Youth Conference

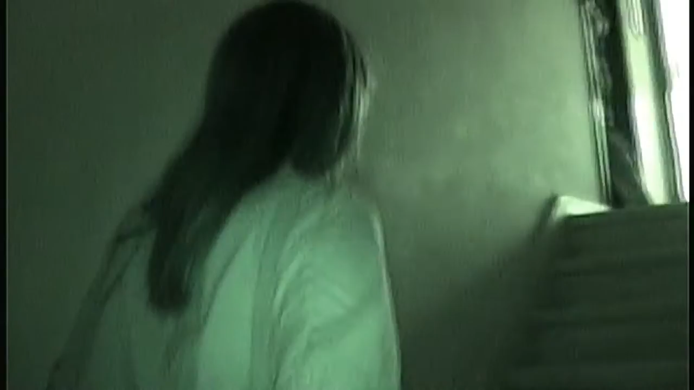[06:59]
This is where she used to have all her fun nights.
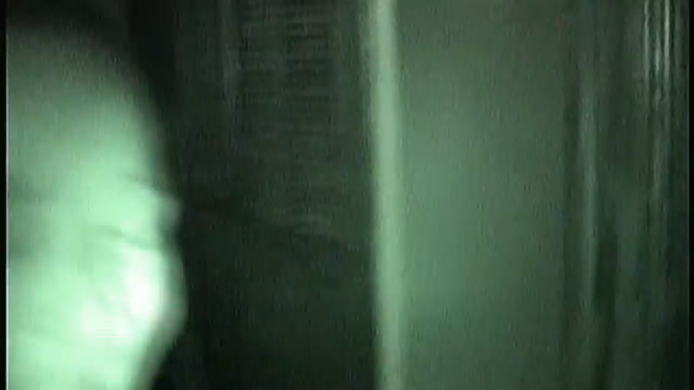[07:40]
Vente, pues ya no. Wow, mira este baño, grande. Uh-huh. Okay.
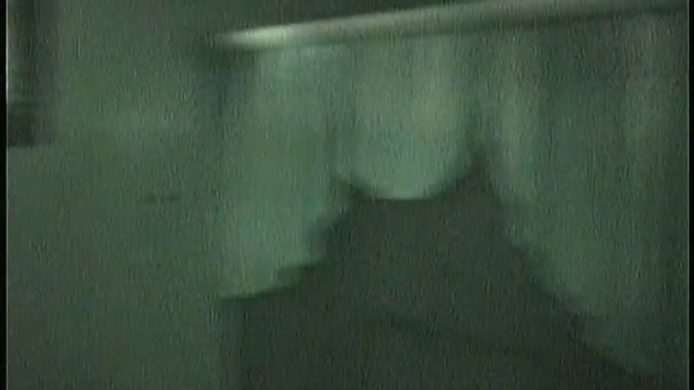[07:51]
Is this where you and Balaguer used to take naughty showers? I told you that this was not the hot place. Was this your changing room? What did they say this was?
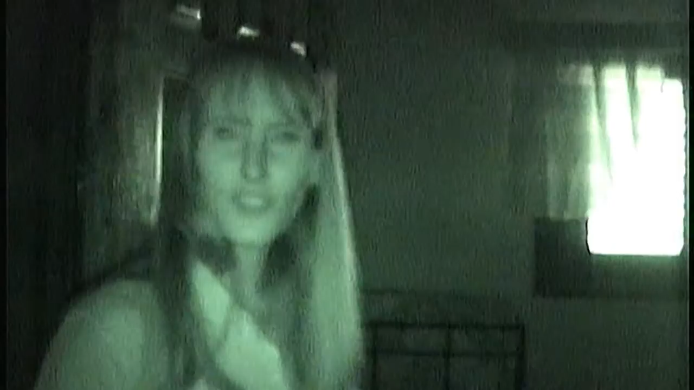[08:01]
This did was you catch what they just said? No, I have no idea. But we have it on tape, we can rewind. Thank God for rewinding. I don't think that's good. Any of this is going to show up. This is dark. I have it on night vision. Oh, my goodness. Oh, gracias por enseñarnos.
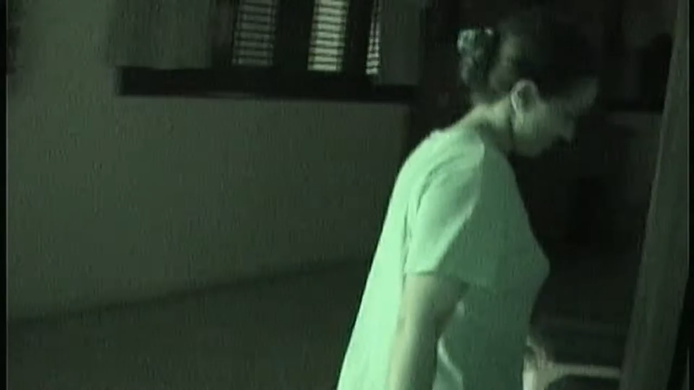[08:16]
Y los otros habitaciones son por ahí.
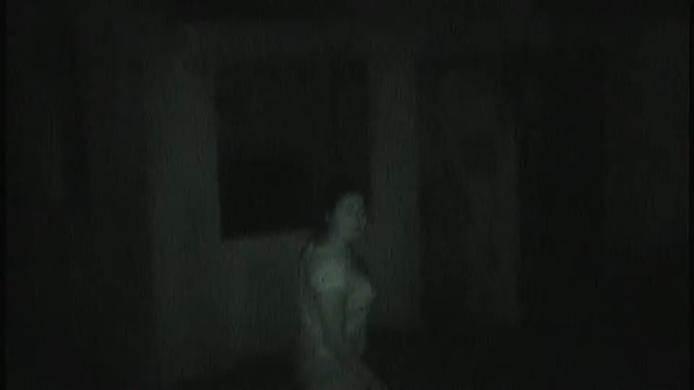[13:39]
It's an abandoned house! We're going into the abandoned house. They say that the Blair Witch lives here. Don't look at the corners, Tanya. Don't look at the corners. We've got some really great pictures of you and Jay and Billy back here. Oh my god. Can you see that? Yeah, it's my vision. What?